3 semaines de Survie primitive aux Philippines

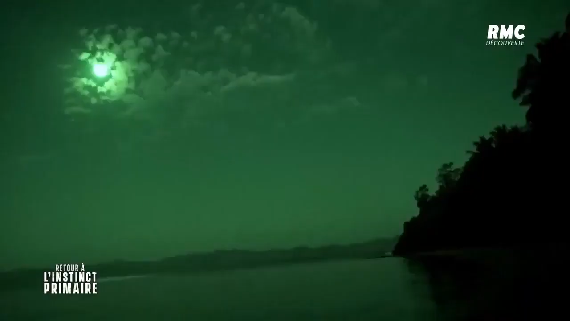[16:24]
Ils n'ont pas eu le temps de se préparer pour la nuit, qui tombe ici à 17h30.
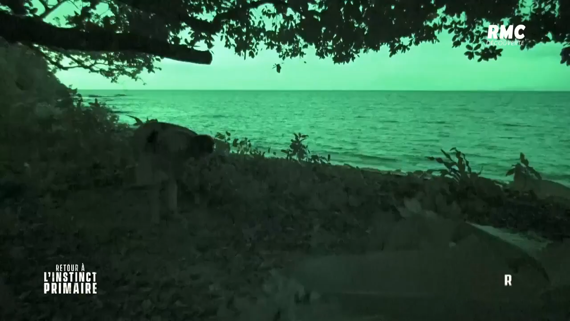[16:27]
Ce soir, ils n'ont ni eau ni abri et se voient contraints d'improviser un couchage à même le sol,
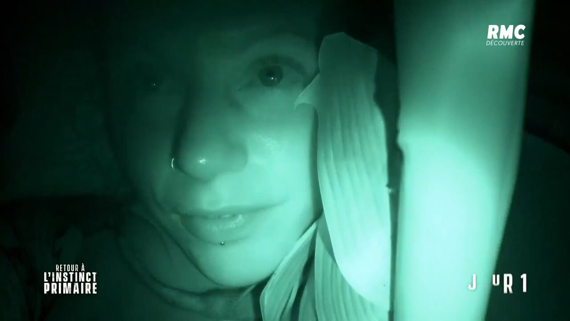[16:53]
J'ai bourré mon sac de feuilles pour faire un oreiller.
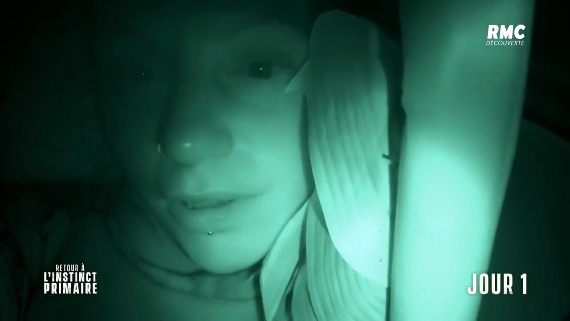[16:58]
Il y a des bruits incroyables dans tous les sens.
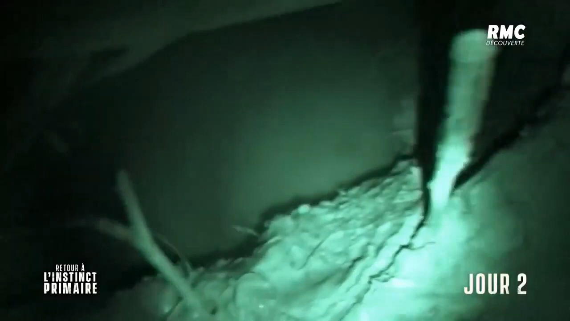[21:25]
Voilà, je viens de faire le chemin pour venir chercher un peu d'eau dans le puits que j'ai fait cet après-midi.
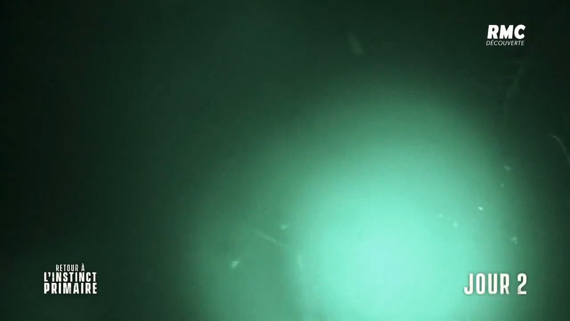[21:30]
Voici mon puits. L'eau est super claire au-dessus.
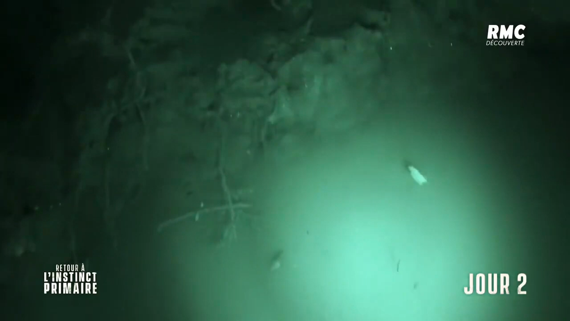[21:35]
Donc bah c'est parti mon kiki. On va essayer de choper
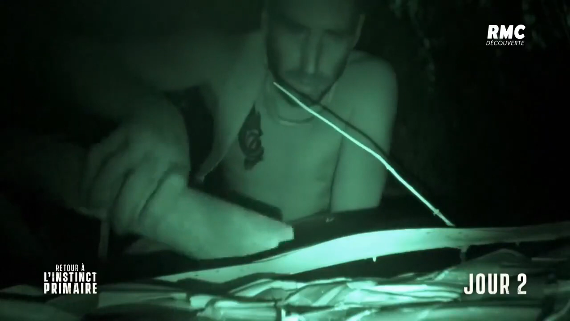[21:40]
juste au-dessus tranquillos pour pas faire trop de remue là-dedans. Ça en fait quand même, c'est un peu bordel. Wow.
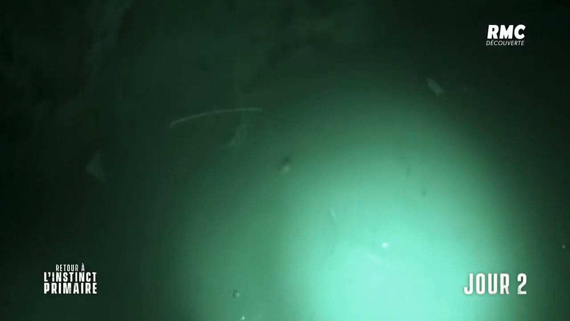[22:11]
Ouais, j'ai foutu plein de merde. L'air devient assez trouble. En tout cas, j'ai super bien bu déjà.
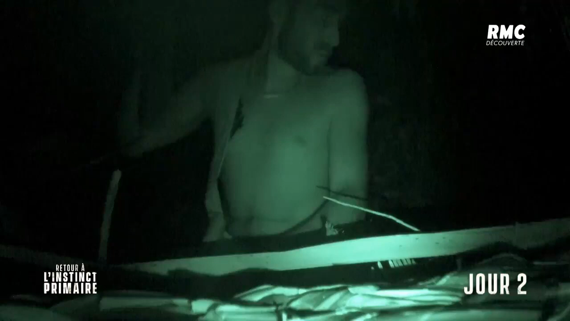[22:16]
J'ai l'estomac rempli.
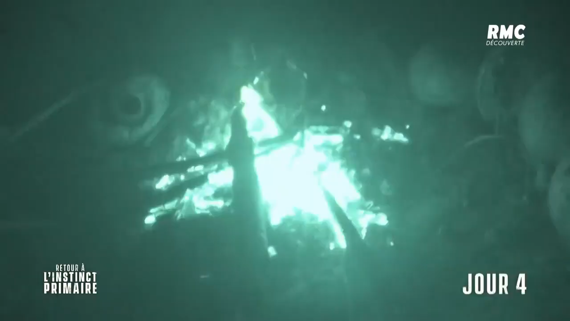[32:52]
Pendant leurs 4 premiers jours de survie au milieu de la mer de Chine, Clémentine et Angelo ne se sont nourris que de noix de coco.
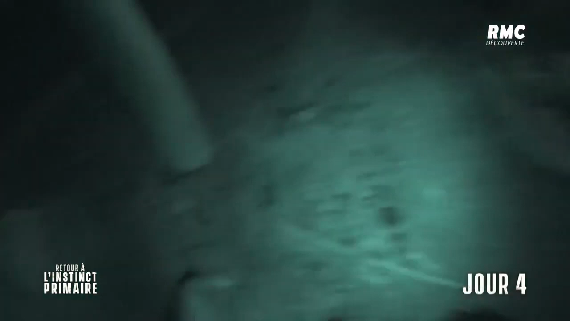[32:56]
Avec le feu, ils peuvent enfin envisager de chercher d'autres aliments qui nécessitent d'être cuits.